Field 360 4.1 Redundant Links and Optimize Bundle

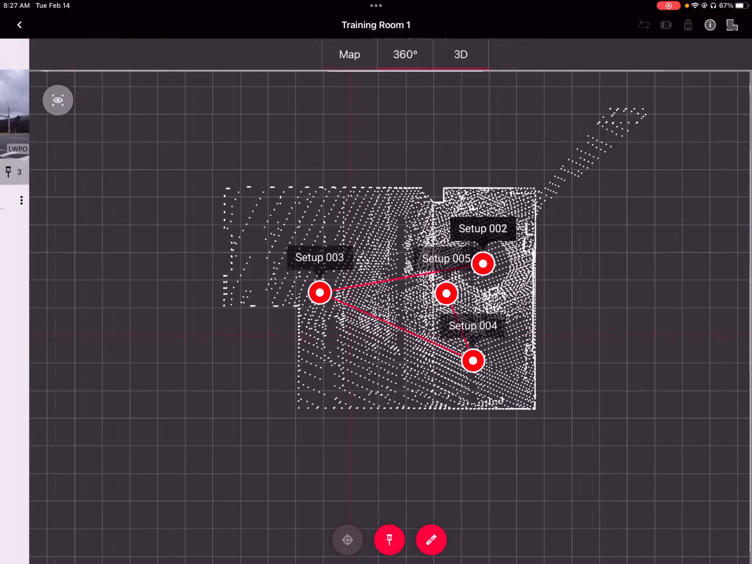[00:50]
So let's open Training Room 1 project and take a look at another change that I'm pretty excited about. So you see this project looks like a typical project in the past. Scans 1 through 5 are linked in an open-ended fashion.
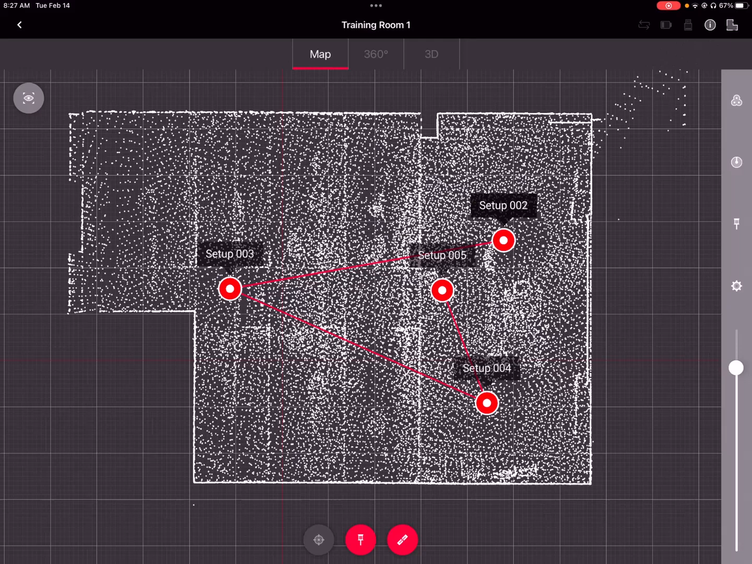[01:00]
But now you have the option to add links,
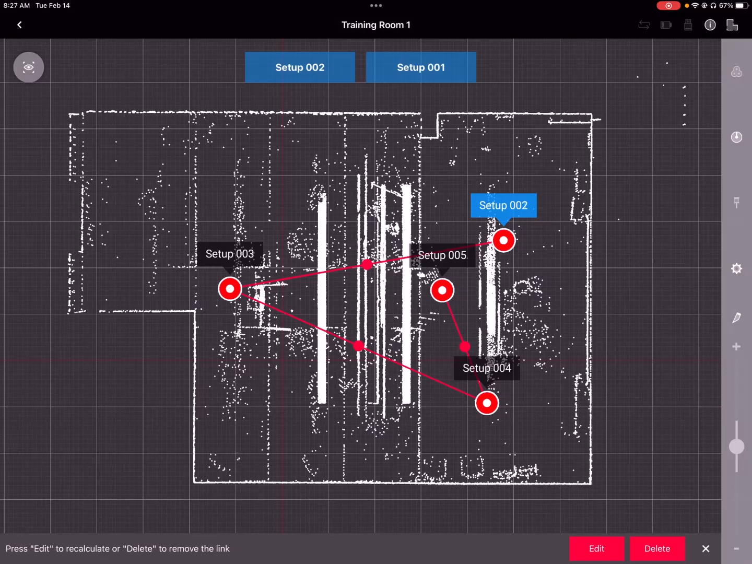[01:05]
redundant links, and loop closures.
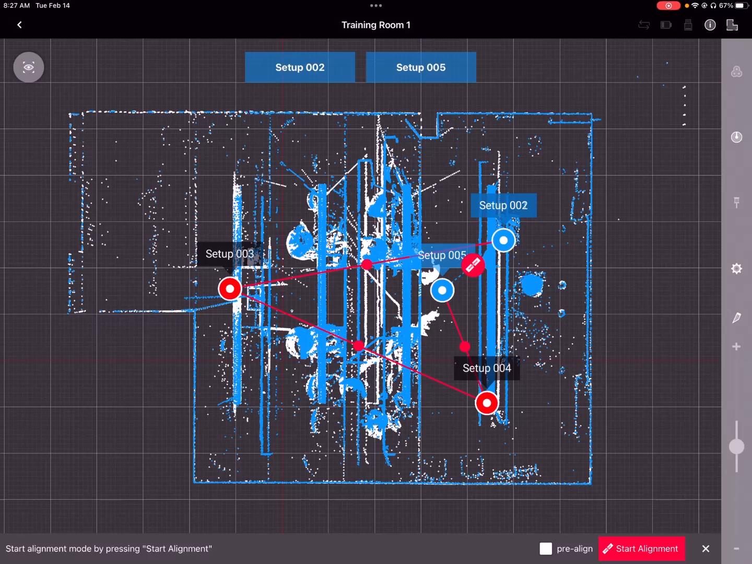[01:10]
So let's create a link here from scan 2 to 5 to close the link. And first of all, you'll notice right off that you're getting more detail populating into this visual alignment for the cloud-to-cloud than you previously had, options otherwise. But you also now have this slicer tool. And this allows you to run a visual slicer up and down,
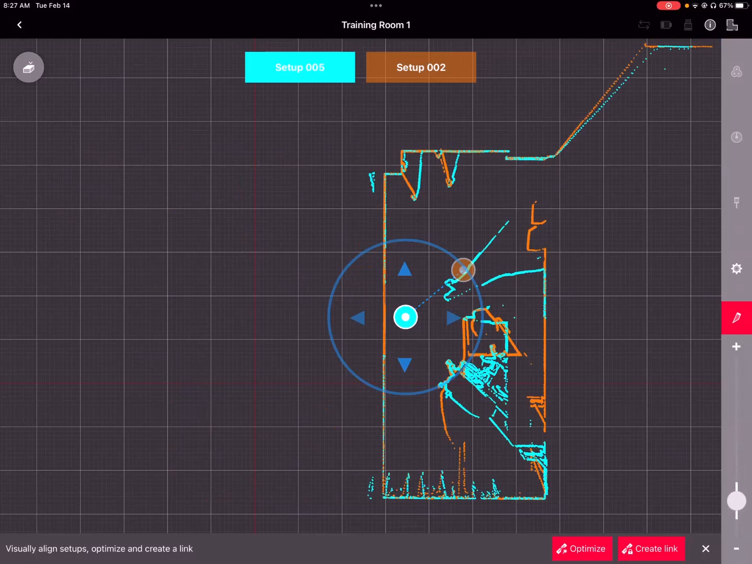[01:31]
much like you can in Register 360 QAQC slicer tool. And you can also use the plus and minus buttons here above and below it to change the thickness of this slice.
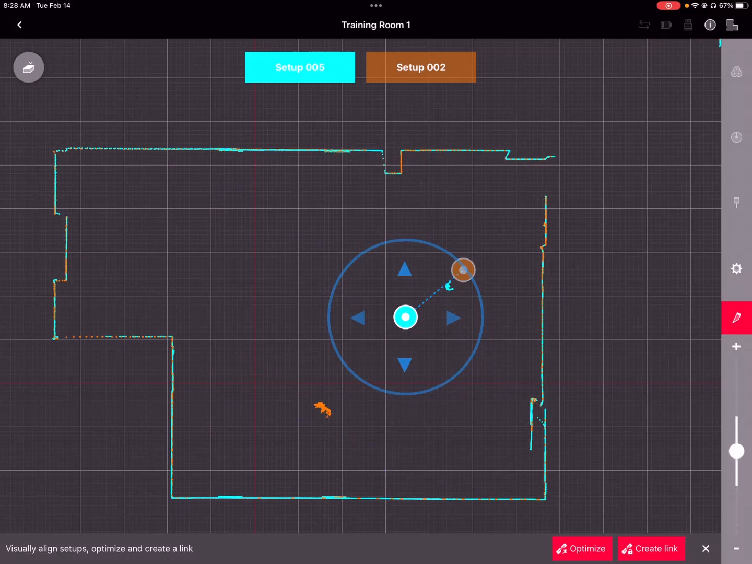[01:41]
And then make sure your clouds are aligned correctly and hit Optimize.
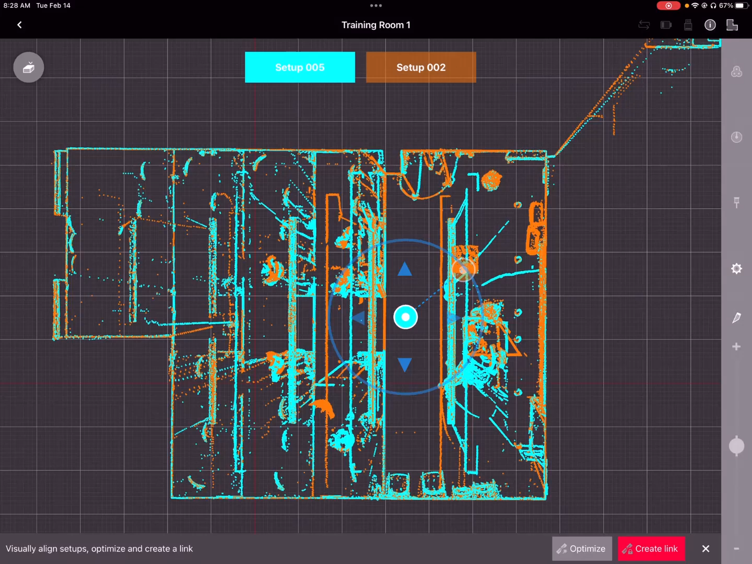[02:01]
Create this link so that we now have a closed loop of scans. So let's go ahead and create a link from Setup 1 to 4,
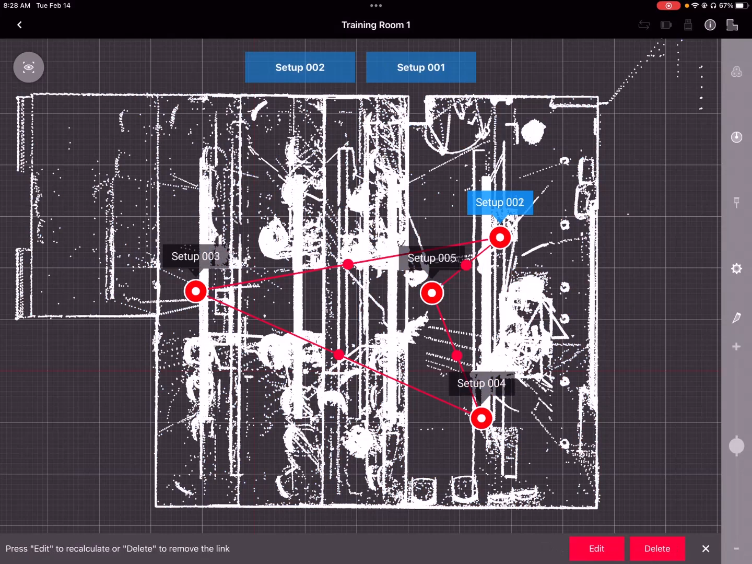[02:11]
star line it, Optimize.
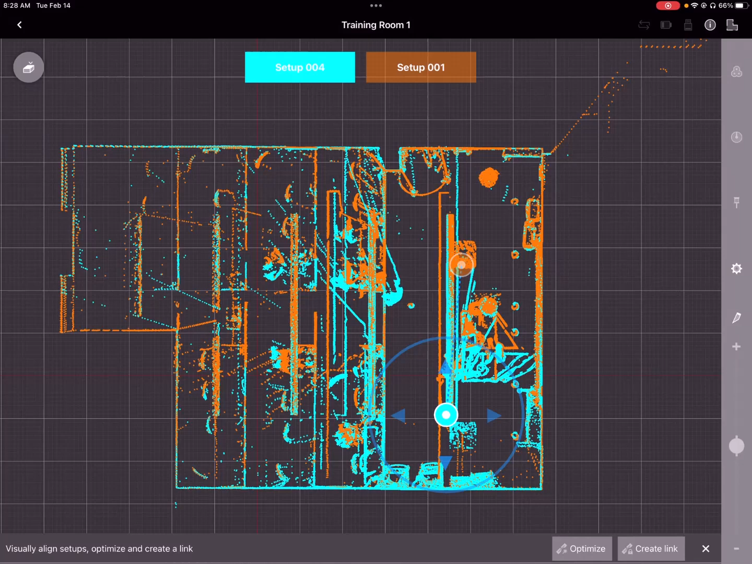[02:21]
Create link, and we'll do one last one just for the sake of demonstration.